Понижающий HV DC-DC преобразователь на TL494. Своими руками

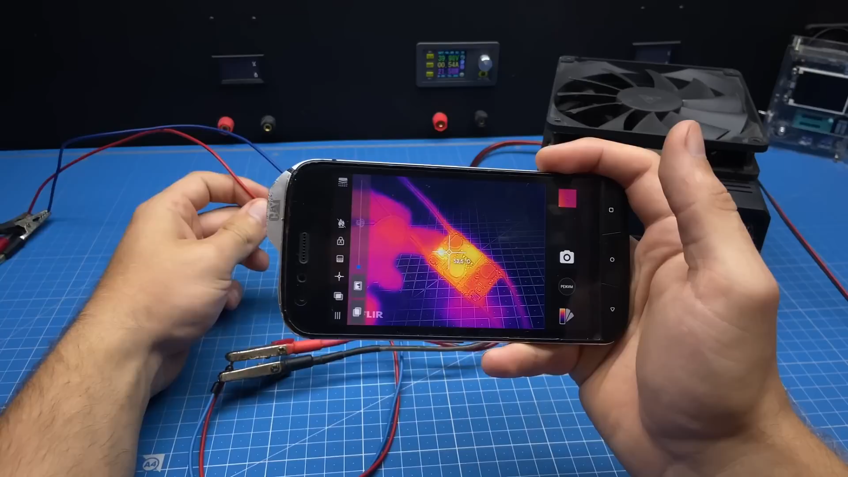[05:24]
Ток потребления 1,5 А. С помощью тепловизора оценим нагрев элементов.
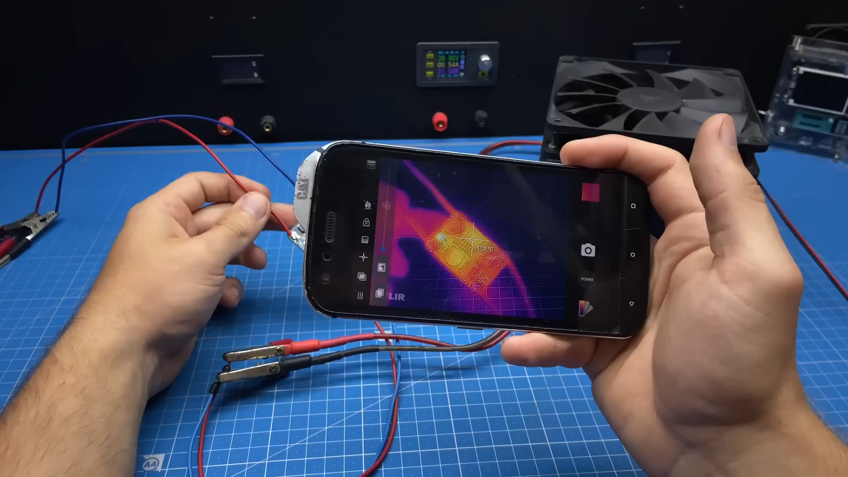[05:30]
Больше всего нагревается диод. Плюс он тут в SMA корпусе, а значит отдача тепла хуже. Подключим вторую DCDC. Напряжение сразу ставим 50 вольт.
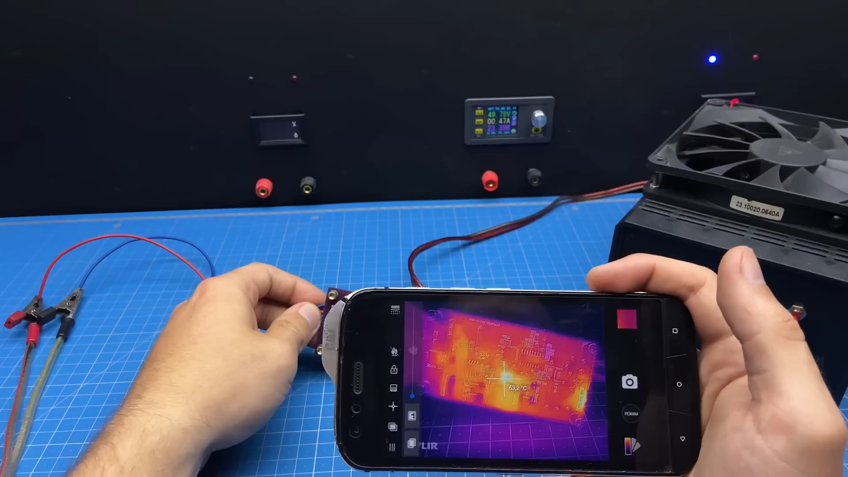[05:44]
Подождем некоторое время и тоже посмотрим нагрев. Как видим, ситуация повторяется. Самый греющийся элемент тот же диод. Значит в этом тесте победителя нету.